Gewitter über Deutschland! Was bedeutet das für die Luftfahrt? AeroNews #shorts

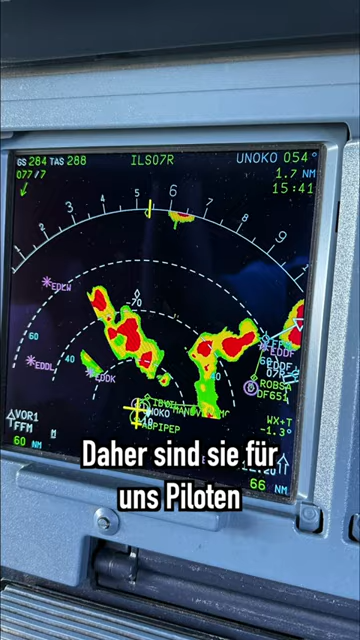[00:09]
Daher sind sie für uns Piloten auf dem Wetterradar im Flugzeug gut als sollte identifizierbar und können einfach umflogen werden.